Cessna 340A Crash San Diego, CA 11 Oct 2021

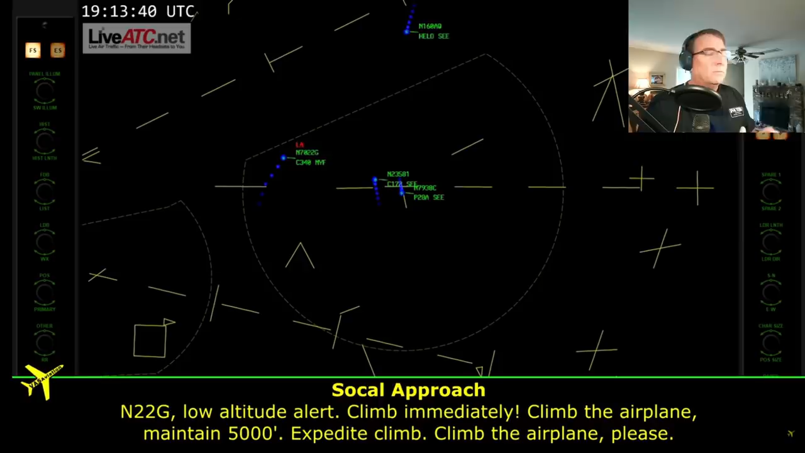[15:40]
Climb the airplane, maintain 5,000. Expedite climb. Climb the airplane, please. He's heading towards higher terrain up here to the north.
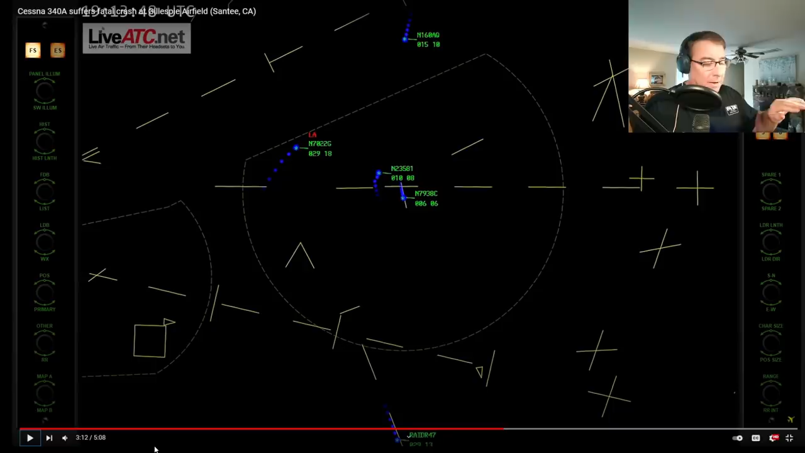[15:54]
At the same time, descending in a right-hand bank. In the weather.
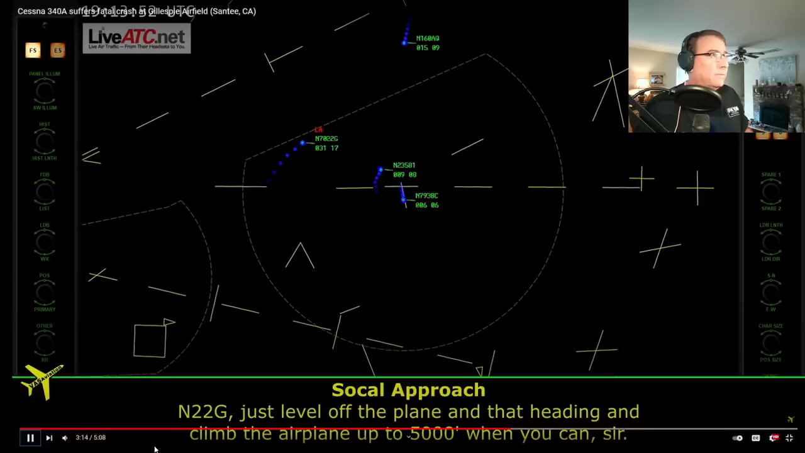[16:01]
Air 22 Golf, just level out the plane, or the heading, and climb the airplane up to 5,000 when you can, sir.
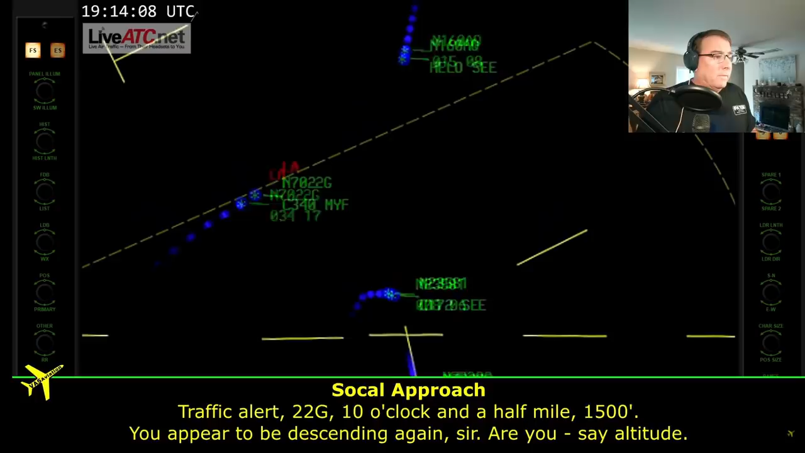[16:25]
Alert, 10 o'clock and a half mile, 1,500. You appear to be descending again, sir. Are you, say altitude?
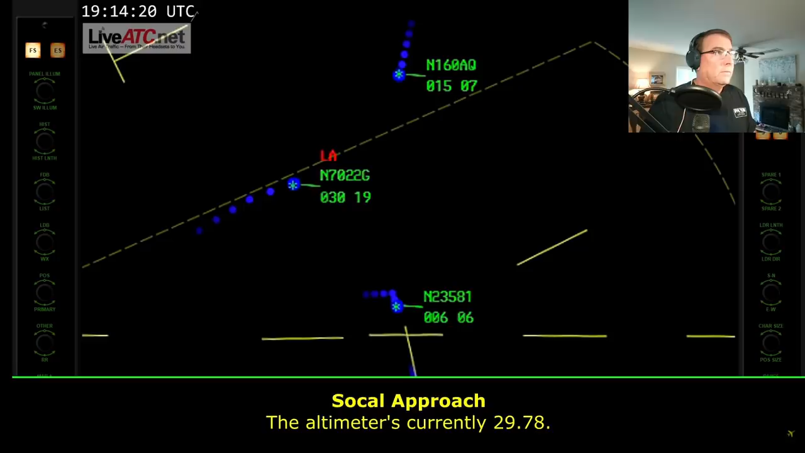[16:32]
The altimeter is currently 2978. Copter 129, traffic ahead half a mile eastbound.
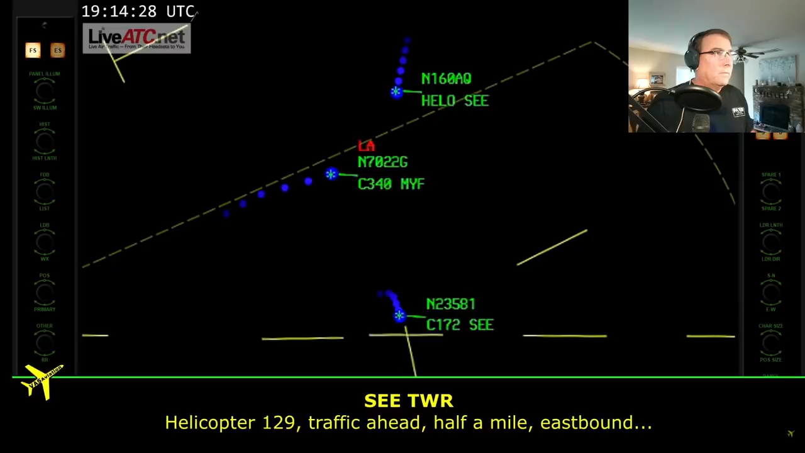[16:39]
Tower, an aircraft has crashed about a half mile in front of us into the houses. Okay, that was the last we heard of 22 Golf. The helicopter traffic ahead witnessed the crash as the aircraft exited the clouds.